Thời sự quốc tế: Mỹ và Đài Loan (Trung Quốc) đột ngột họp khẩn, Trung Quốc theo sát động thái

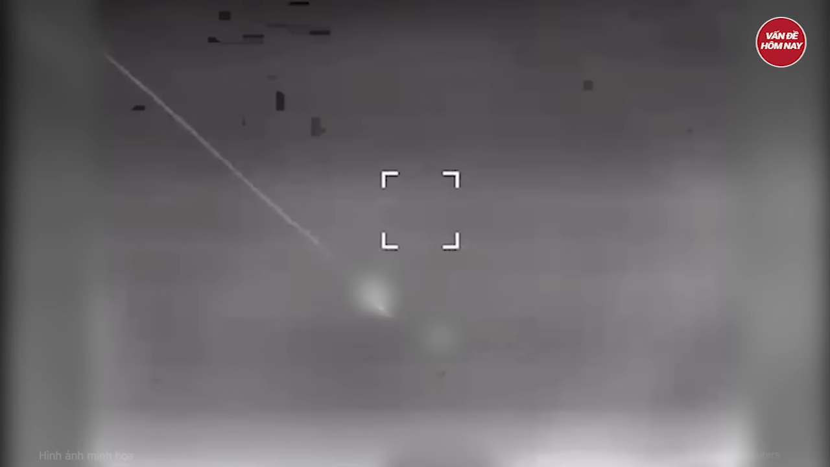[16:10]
Đoạn video được quay từ máy bay không người lái UAV cho thấy hàng loạt cuộc tấn công của Nga dường như đã được thực hiện trong đêm.
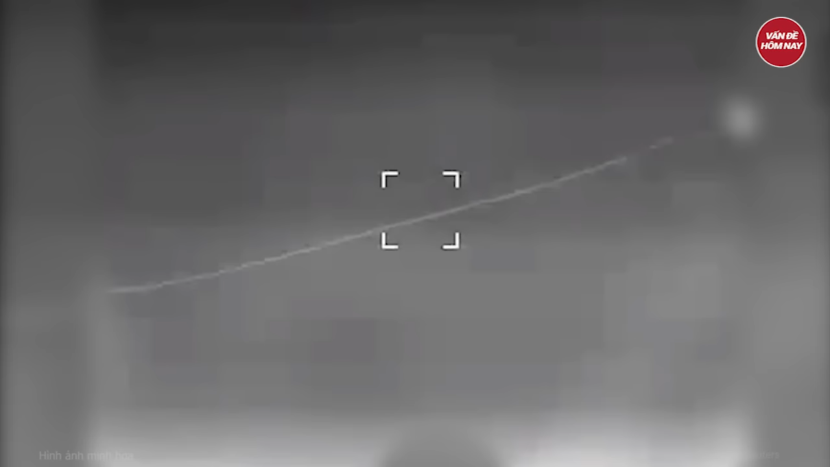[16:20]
Hai vị trí được triển khai tương đối gần nhau cạnh con đường đất ở bìa rừng bị trúng đạn đầu tiên. Trong khi những người sống sót lao về phía những chiếc ô tô đậu gần đó.
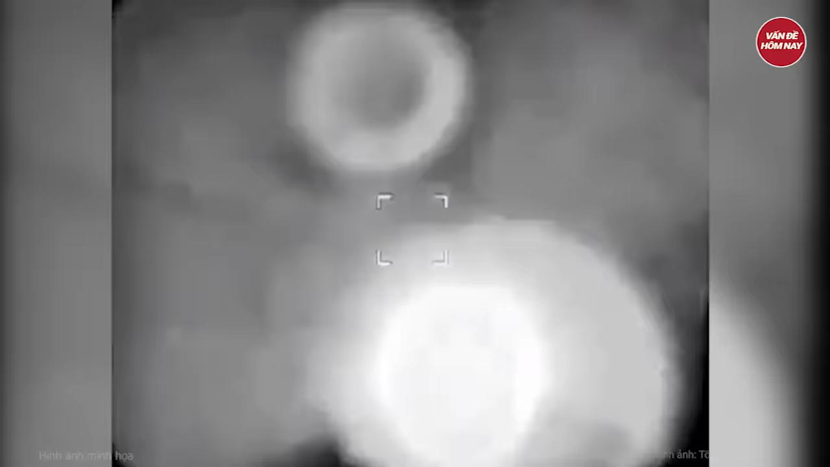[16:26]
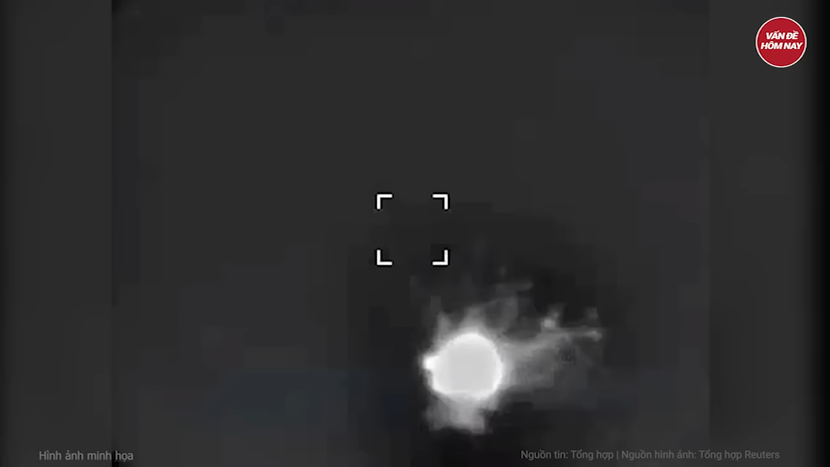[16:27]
Đòn tấn công thứ ba sau đó đánh thẳng vào khu rừng.